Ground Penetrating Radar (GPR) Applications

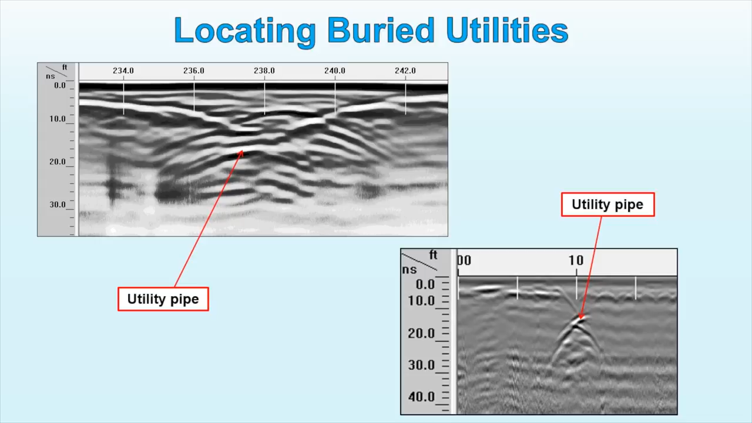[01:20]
Depending on the data quality, data processing might not be necessary since utilities might be observed immediately. Locating unmarked or improperly marked graves is usually a challenge.
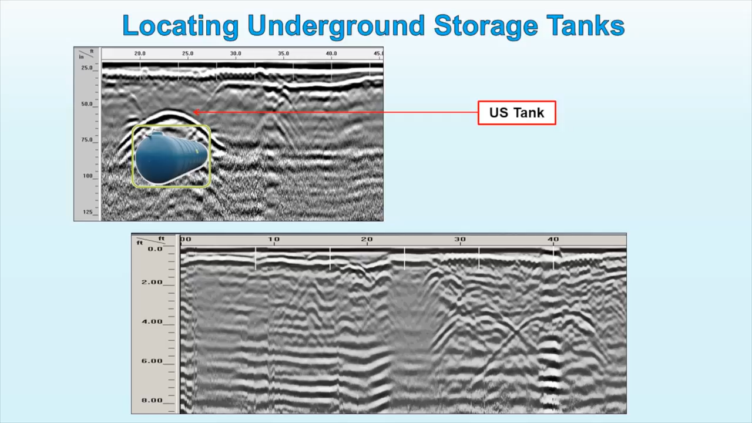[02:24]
Made of metal or any other material that has different electric properties than the surrounded subsurface soil or rock, underground storage tanks can be easily identified and mapped.
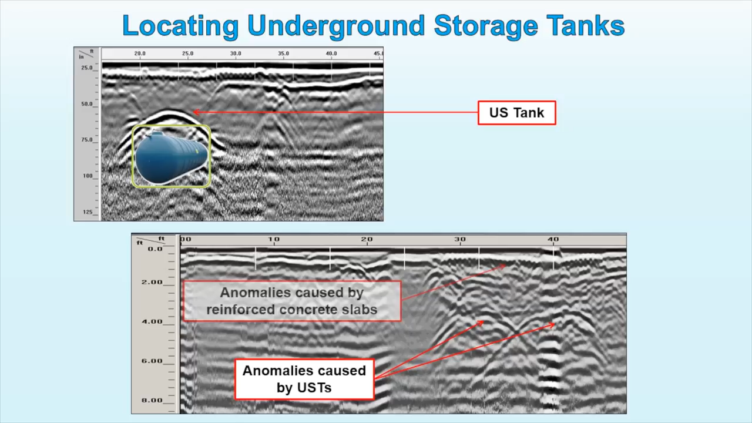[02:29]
In case if tank was removed,
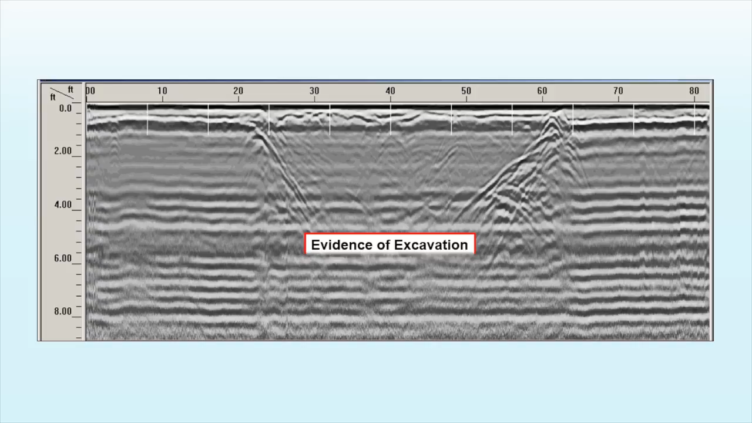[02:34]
the evidence of excavation appears on GPR scans. GPR tool is routinely used to determine the pattern,
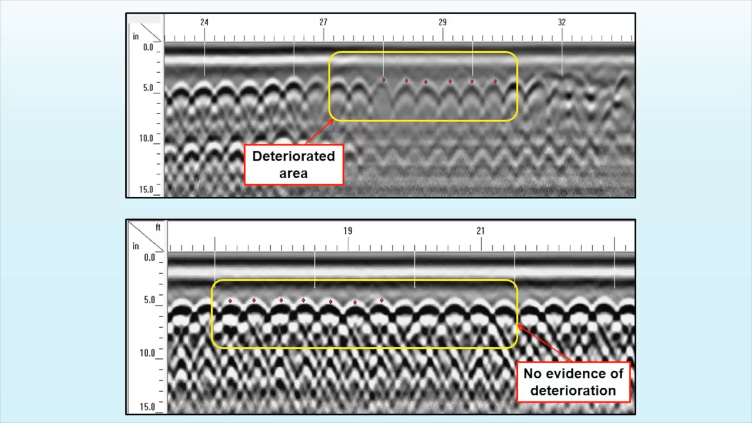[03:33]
In contrast, good quality bridge deck areas are characterized by strong amplitude of reflection and relatively low depth to the top of reinforcing bars.
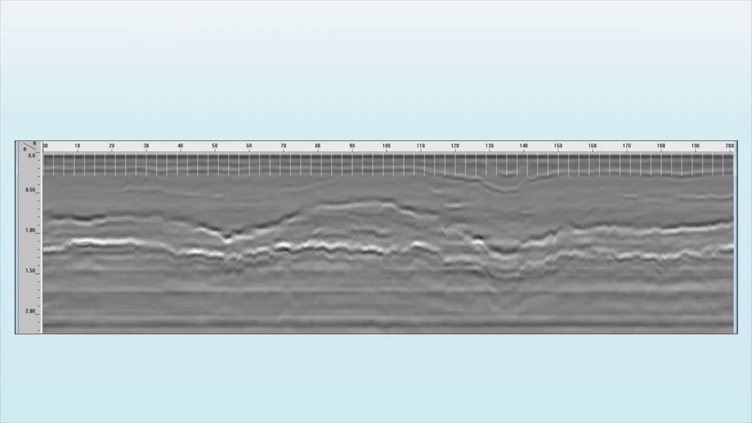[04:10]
The data collected by the GPR system might be used to estimate overall condition of pavements,
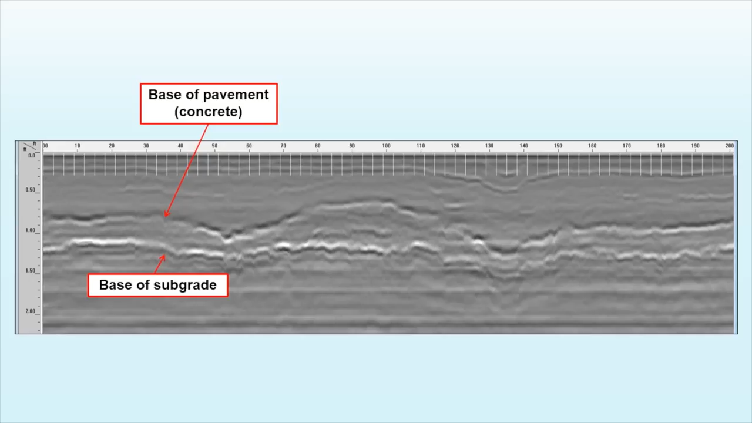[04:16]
pavement layer thickness, moisture content, locations of dependent overlay, damaged concrete.
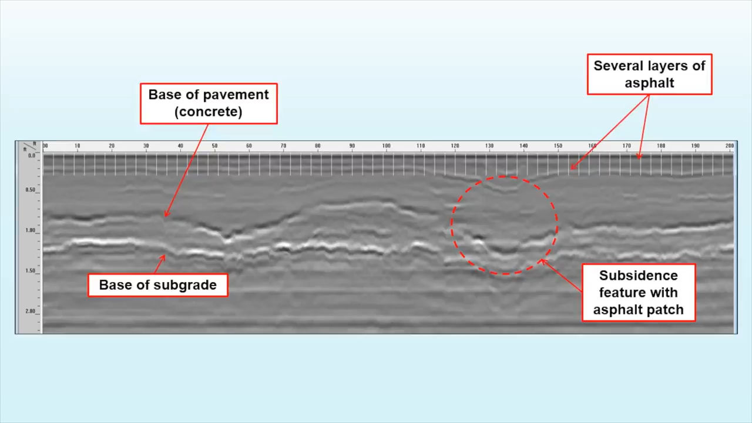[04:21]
It is also effective method to locate joints
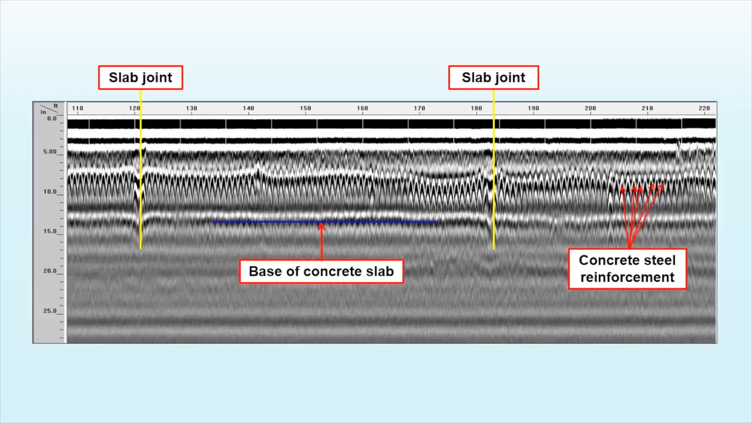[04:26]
and sections where words might have developed under reinforcing concrete slabs.